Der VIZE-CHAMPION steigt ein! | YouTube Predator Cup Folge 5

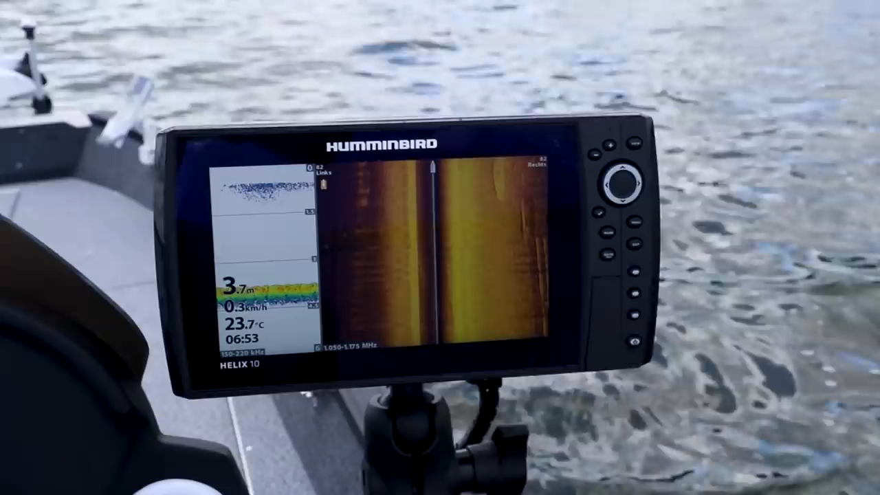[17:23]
On screen: depth 3.7 m, water 23.7°C, speed 0.3 km/h
Zum Finden dieser Fische dient ein Humminbird Helix 10 Chirp Mega SI Plus.